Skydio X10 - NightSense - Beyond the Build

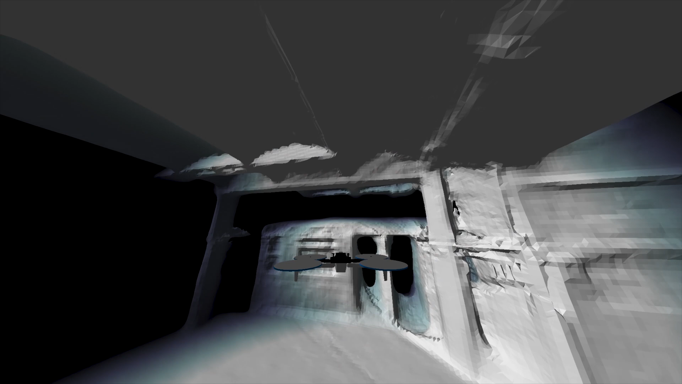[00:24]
So this can be done in either visible light or infrared light. So we've designed a version of these cameras with lenses that can see both visible and IR light in
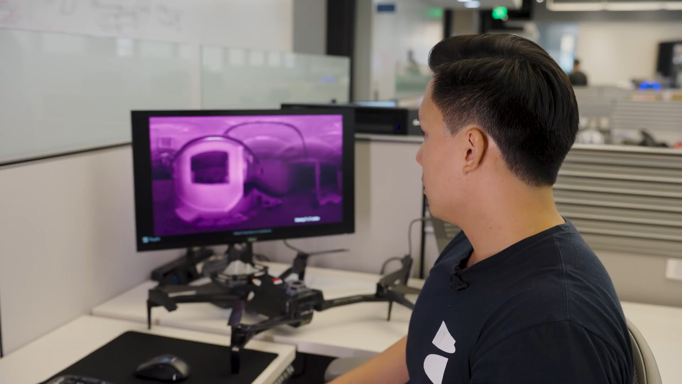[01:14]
This is the super zoom view of our Skydio system which is
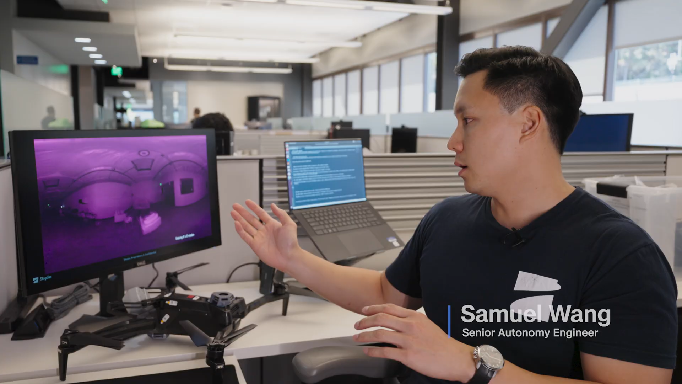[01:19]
a concatenation of the six navigation cameras.
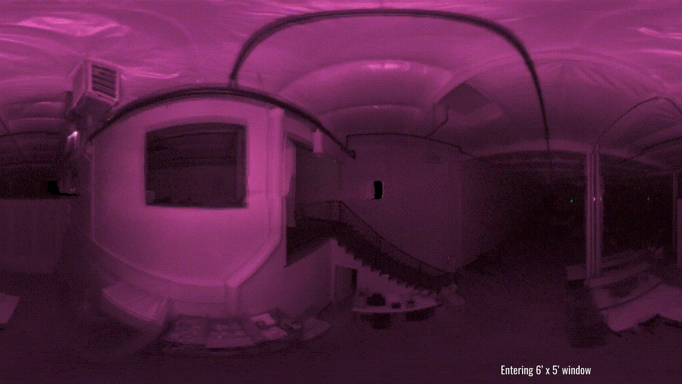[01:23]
We have a six by five window and we want to be able to see if the vehicle can navigate at night without hitting the obstacles.
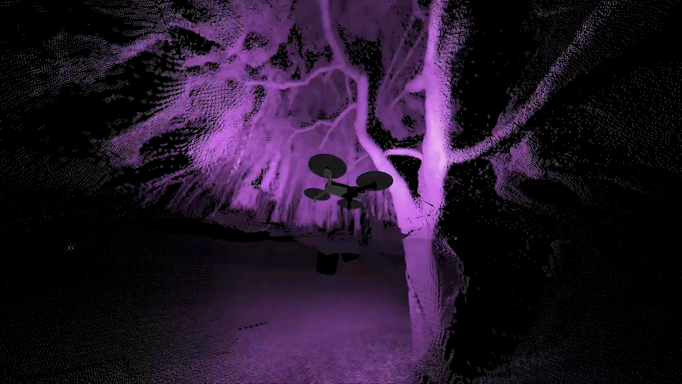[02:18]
We are able to transition between visual navigation when you're flying close to things and then to GPS based navigation